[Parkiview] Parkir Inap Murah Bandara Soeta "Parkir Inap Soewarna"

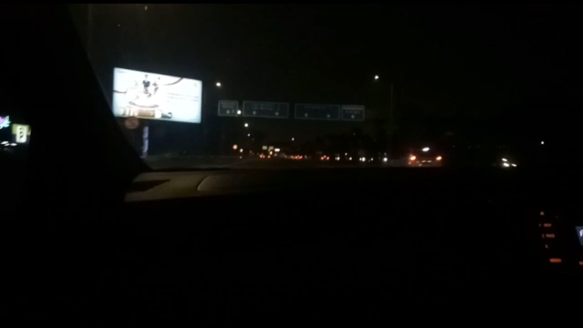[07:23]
Dan sekarang udah ada di dalam jemputannya Suwarna ini, dapatnya Expander. Kalau sendiri Expander dan kalau ramen bisa pakai Elf atau Expander lagi juga satu juga bisa.
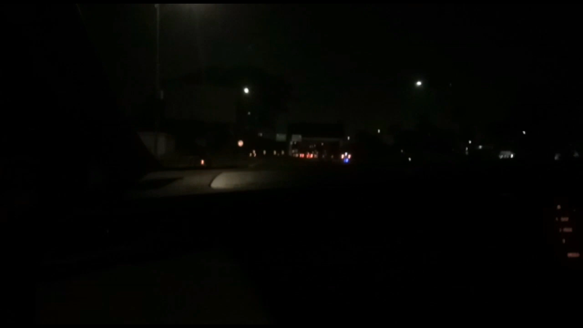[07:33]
Mobilnya tuh ada dua, Expander sama Elf. Expandernya ada dua dan Elfnya ada satu.